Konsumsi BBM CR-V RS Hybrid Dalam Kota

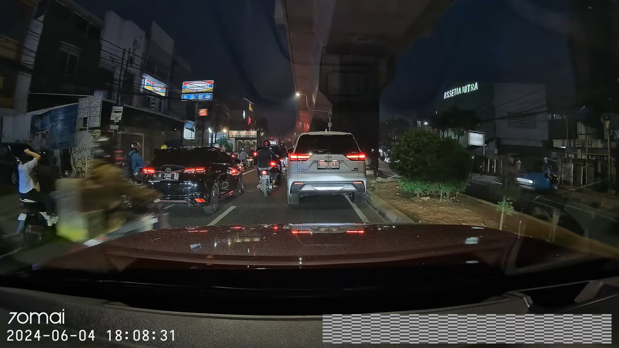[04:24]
Perjalanan pulang kantor dengan kemacetan Jakarta Yang lagi dahsyat-dahsyatnya nih Macet banget Banyak serobot-serobot Banyak nyelip-nyelip Jadi gak bisa diharapkan konsumsi BBM-nya bagus ya
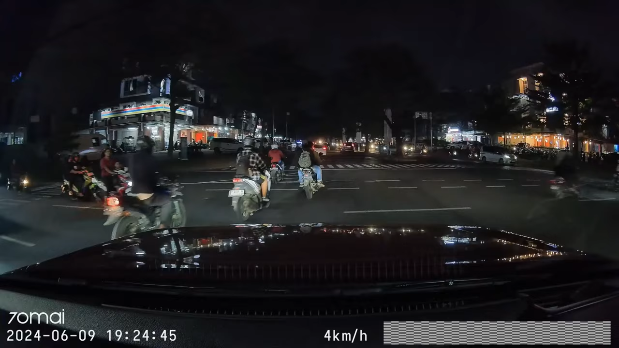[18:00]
Ini satu-satunya sampel Yang jalanannya murni Gak ada tolnya nih Jadi dari tempat makan tadi Ke rumah mertua gue itu Udah gak jauh lagi
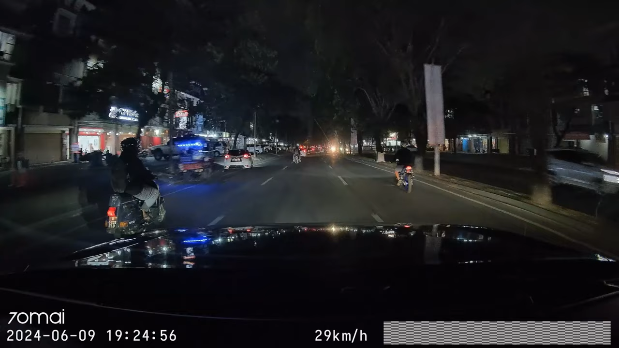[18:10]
Ini bisa Bisa cukup irit Tapi Gue gak yakin sih Karena jaraknya yang cukup deket ya Biasanya keiritan itu kan terjadi Kalau kita jalan Cukup jauh dan kecepatannya konstan Ini deket dan gak konstan nih Pasti ada stock and go nya juga Kayak ada perempatan Ada orang parkir Dan lain-lain
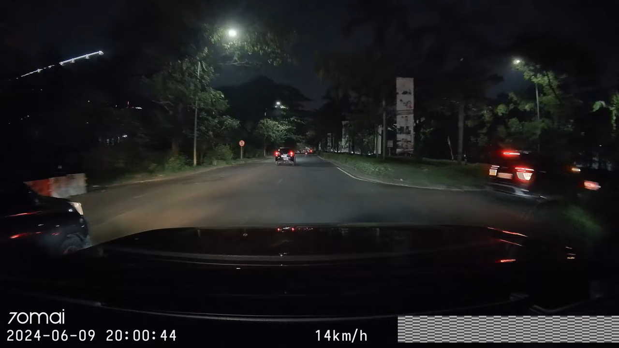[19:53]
Dengan kondisi jalan Yang terbilang Sangat lancar ini ya Karena Sudah cukup
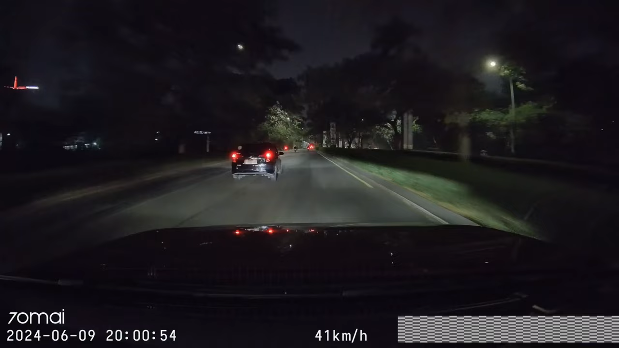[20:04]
malam Gue sih berharap Bisa dapet Di atas 20 km per liter nih Kalau gak Dapet 20 km per liter Aja minimal